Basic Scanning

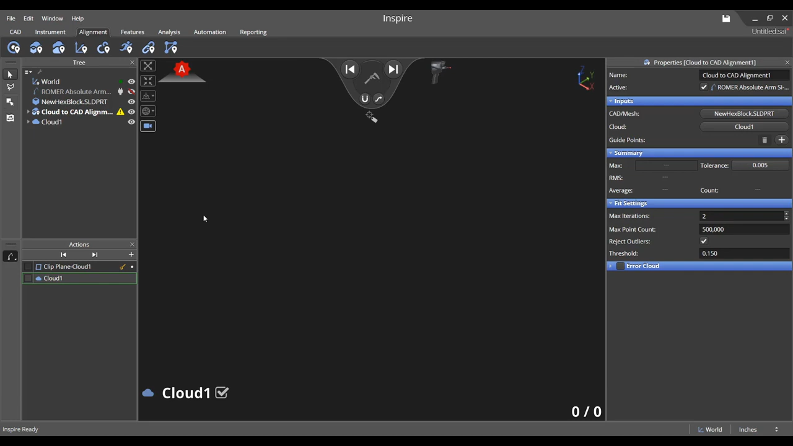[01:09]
When you turn on the scanner, you will see that the icon changes in the heads-up display from probing to scanning.
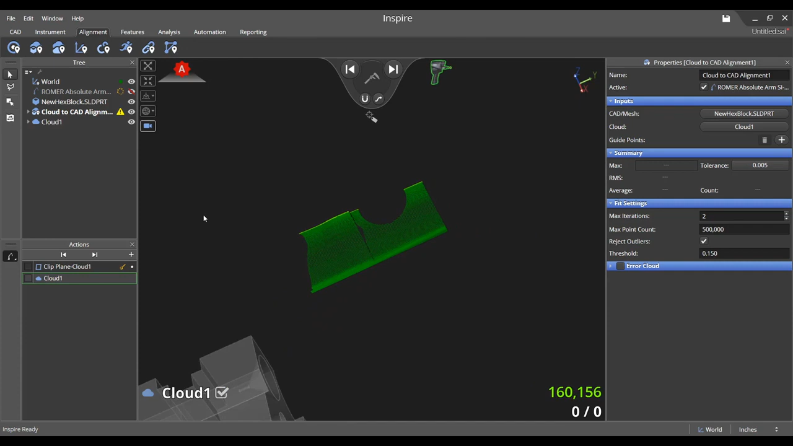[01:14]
At the bottom right of the graphical view is a number in green which
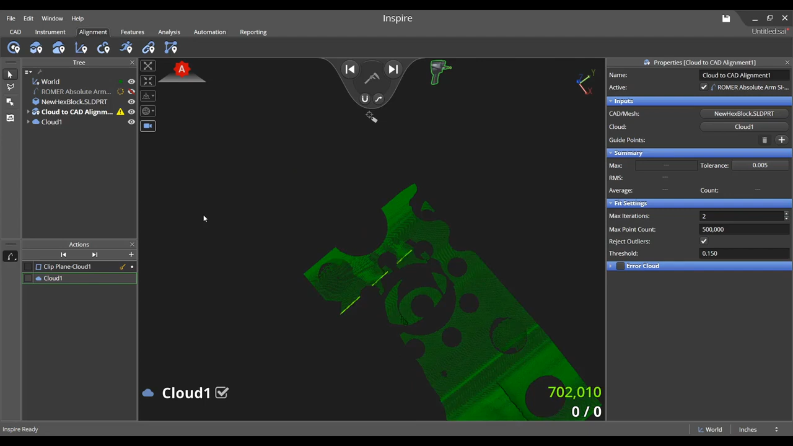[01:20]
represents the number of cloud points being collected in the current scan pass.
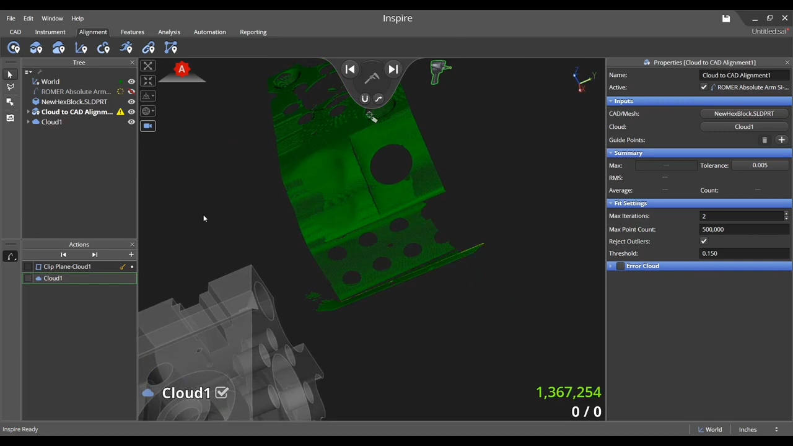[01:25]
The number of voxelized cloud points currently displayed in the
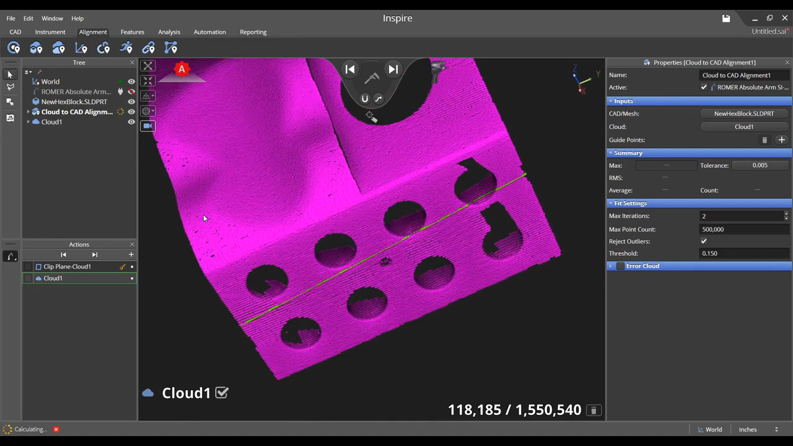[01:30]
graphical view is listed below it followed by the total number of points in the cloud. You may change various properties of the alignment such as the tolerance of the fit and the maximum point count used in the transformation. Once scanning is complete, select the extract from CAD icon in the features tab and choose which
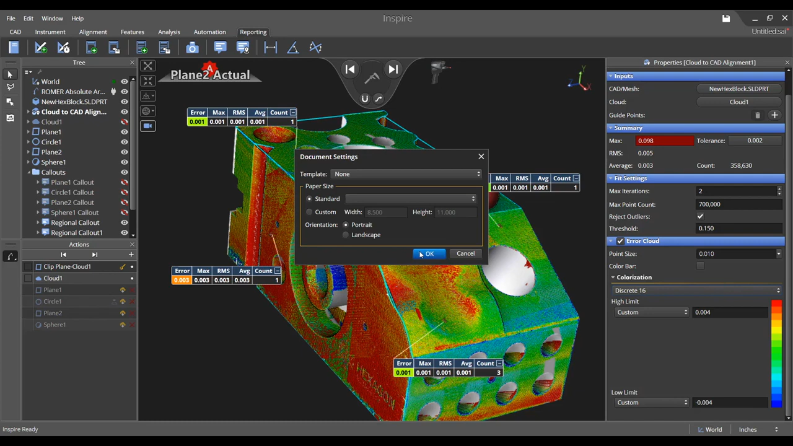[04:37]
The quick drawing feature in the reporting tab allows you to take a screen grab of the current view and turn it into an editable 3D drawing by double-clicking in the drawing editor. The editor is an excellent tool for creating drawings in a report and for generating report templates. Callouts may also be rearranged in the drawing editor. Each object shown in the view has its own layer in the panel to the right of the editor and each layer may be shown or hidden. You may also resort the order of the layers to place an object on top of or behind another entity.